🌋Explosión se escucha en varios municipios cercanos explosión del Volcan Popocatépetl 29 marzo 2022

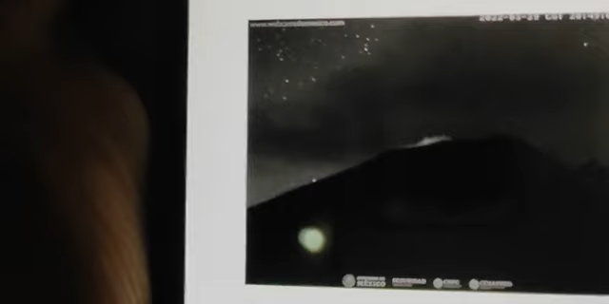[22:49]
Miren, se puede ver un poco de incandescencia y ya se ve la nube ahí, de ceniza.